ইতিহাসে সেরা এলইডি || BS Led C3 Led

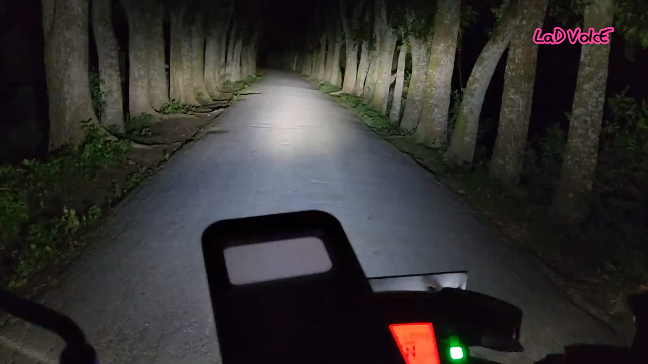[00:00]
হাই বিম, এটা হচ্ছে লো বিম। ওকে, প্রচুর আলো, আসলে পর্যাপ্ত পরিমাণে আলো, যেটা কিনা আসলে লো বিম, এটা হাই বিম, প্রচুর আলো, যথেষ্ট আলো ভিউয়ার্স দেখতে পাচ্ছেন।